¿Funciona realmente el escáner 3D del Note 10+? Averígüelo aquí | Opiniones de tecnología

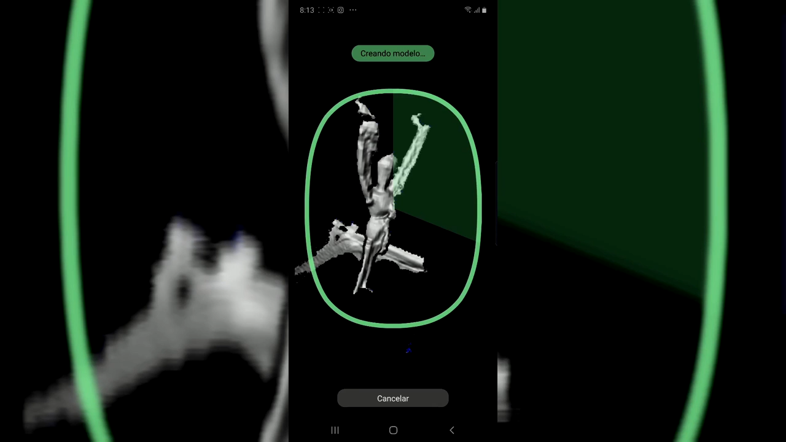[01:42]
vamos a volverlo a probar una y otra vez y estamos esperando para ver cómo queda generada